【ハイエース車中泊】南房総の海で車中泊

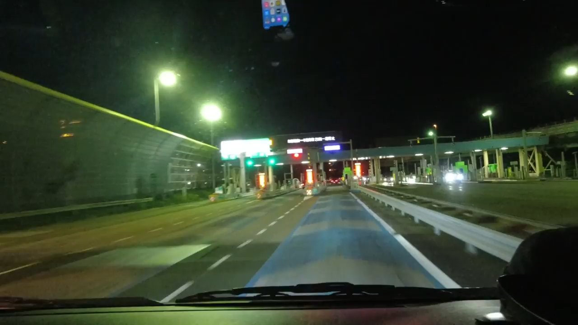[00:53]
ただいま、通過しました。さあ、終点。富浦ですね。
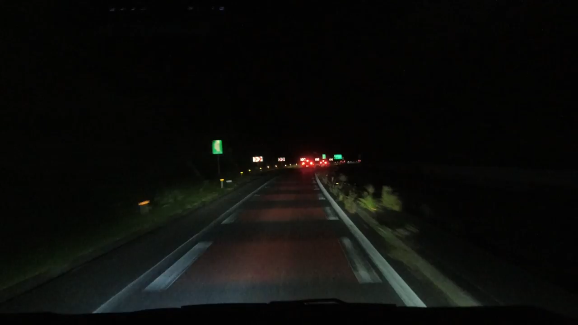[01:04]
だいたい私たちが住む街からだと、距離すると120キロです。
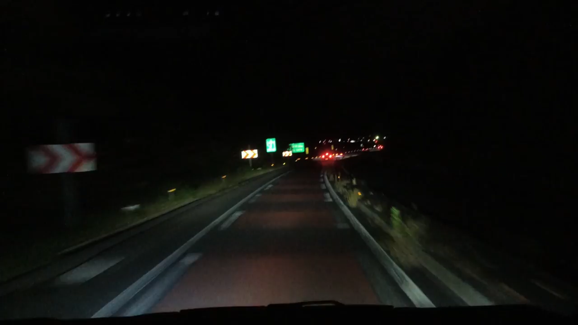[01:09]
さあ、それでは、HOW MUCH?
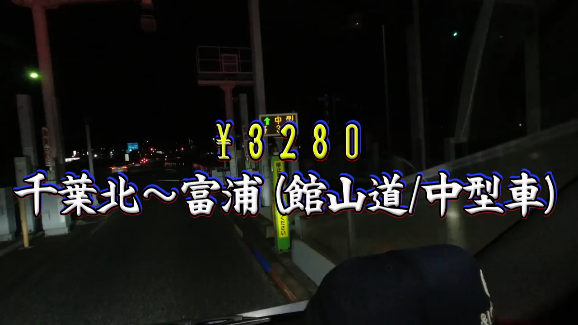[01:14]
3,280円です。ズマ。高いなぁ。千葉県なのに同じ。同じ千葉県ないなのに、3000円オーバーはちょっと高く感じるね。中型だからですよね。
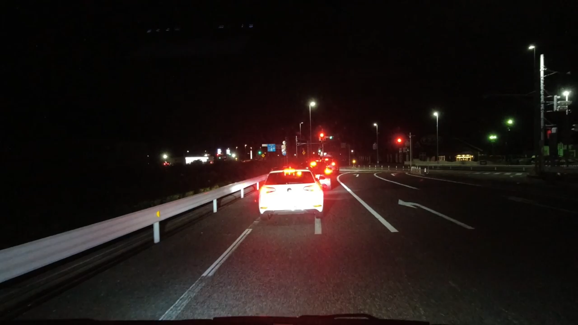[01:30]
これが先日お伝えしました、中型車のデメリットです。